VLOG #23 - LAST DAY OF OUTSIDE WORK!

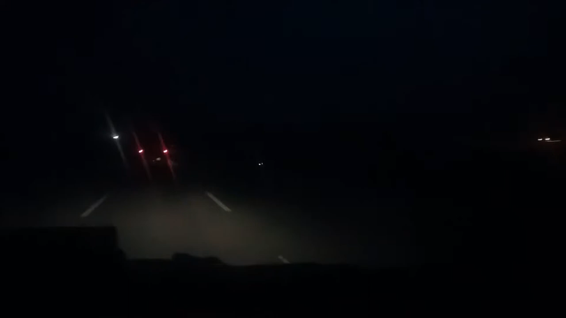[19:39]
Hirap pala kapag desierto. Ang dilim. Dilaw lang ang sasakyan ng mga ikita. Ang menu.